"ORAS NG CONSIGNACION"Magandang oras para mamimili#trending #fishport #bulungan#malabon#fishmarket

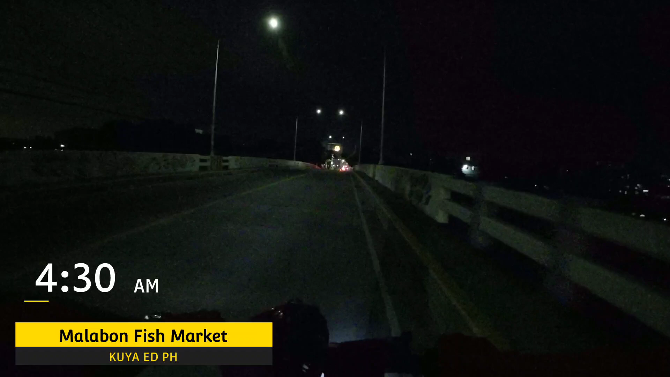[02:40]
Good morning po sa inyo lahat. Welcome po sa ating Kuya Ed. So nandito na naman tayo sa isang madaling araw na biyahe. Actually, ang oras po natin ay 4:30 ng madaling araw. So pamalabon tayo, no? At tingin tayo ng ating mabibili doon. So target ko makakuha ng hipon ngayong umaga. So tingnan natin kung anong sitwasyon at pandagdag tempura namin, no? Anyways, good morning at shoutout po sa ating mga kabayan niyan dito sa may Malabon Fish Market or dito po sa may bandang Tonsuya.
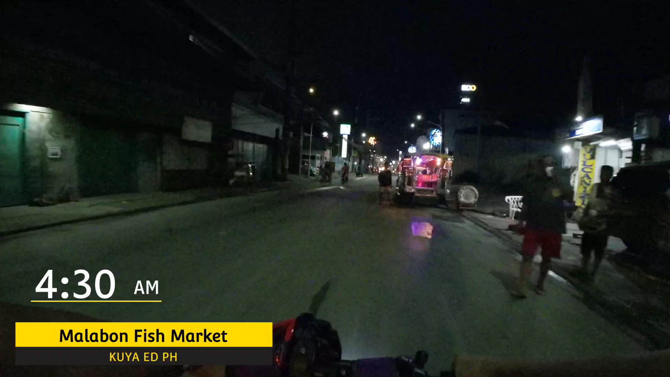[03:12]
Okay? So, nandito naman tayo sa ating biyahe, no? So, yun. So, sa mga kabayan natin, lahat mga bago sa ating YouTube channel,
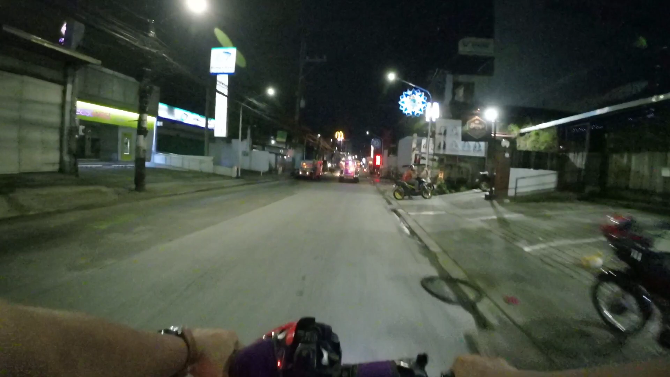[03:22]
kami may mga pupunta po rito at nagtatanong kung saan po bababa. Meron po tayong ano dito, no? Itong McDonald's, eh, no? Kitang-kita naman ang kanyang ano, no? Ilaw. So, pwede na po kayong buwaba dyan sa may tapat ng McDonald's na yan. At saka sa mga ito. So, ang katapat po kasi nyan is Mang Inasal. So, kung sasakay kayo, pwede kayong manggaling ng monumento.
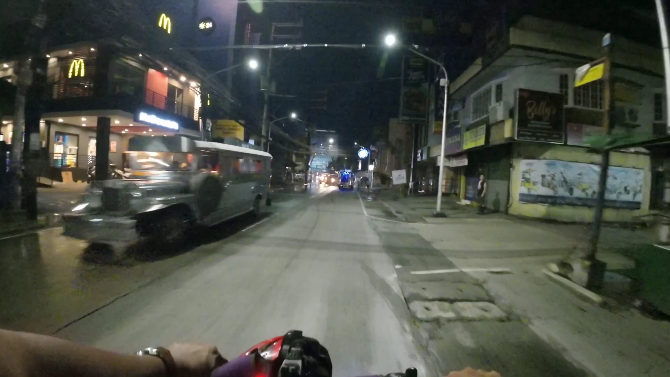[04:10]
Or Recto Gasak, kung galing kayo ng, ng recto. Pero guys, paalala ko lang po, no? Ito po kasi nasa pakalan po natin. Ito po yung papuntang Gasak. Ito. Then, itong diretso natin is papunta naman po ng Fishport.
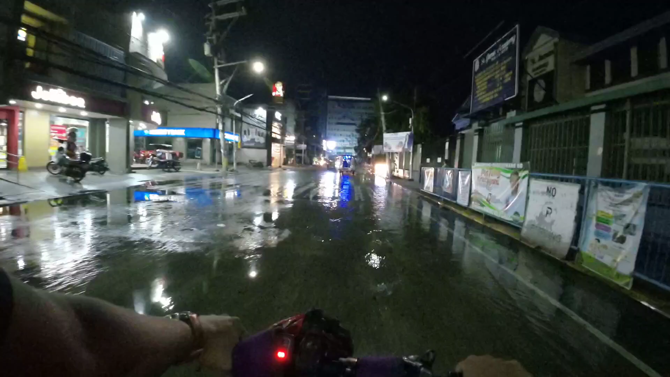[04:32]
Uy, may tubig ah. Okay, sana tayo.
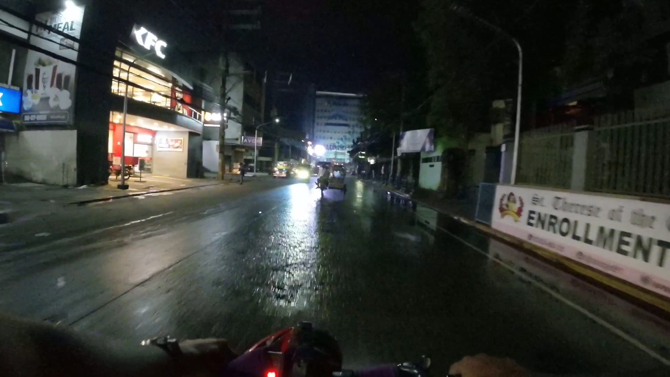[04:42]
Ayun, so dito tayo ngayon sa may harap ng Malabon City Hall. Para sa kaalaman ng lahat, kung nakasakay man kayo sa jeep, iikot po dito yan, yung jeep na sakyan nyo. Kung galing po kayo ng monumento. Pero, Kung galing po kayo ng Recto, pwede nyo lalakarin papunta rito. Madali lang naman yan eh. Sa jeep, iikot po dito yan sa rotonda. Pero kung maglalakad po kayo, kumaliwa na po kayo dyan, no?
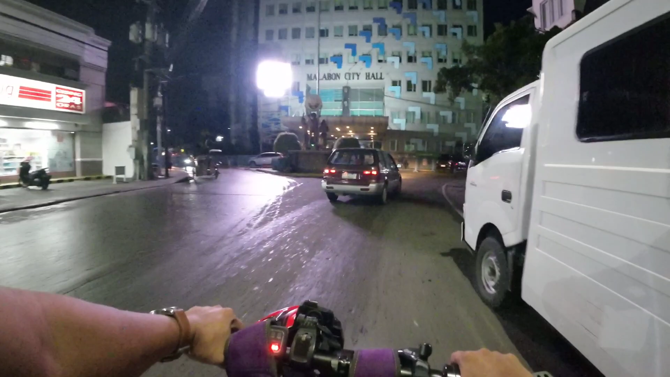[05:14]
Sa may gilid po ng Mercury Drag. Dire-diretso lang po yan. Madala, pakadali pong hanapin.
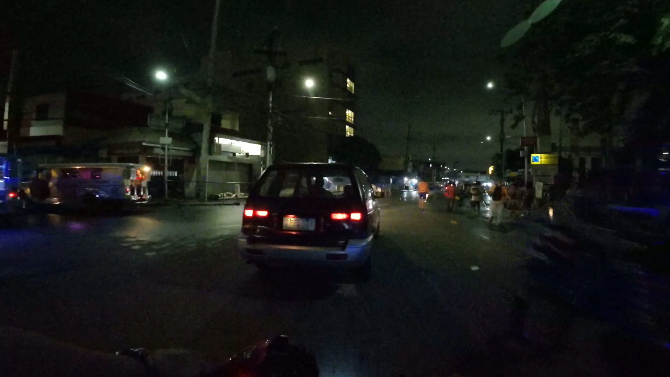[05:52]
Yan. Alright. So, nandito na. Ayan, may mga balde. Tignan nyo, may mga balde sila ang dalawa. Ayan, ayan, ayan, ayan, ayan. May mga dalang balde. Oh, diba? Mamimili po yan.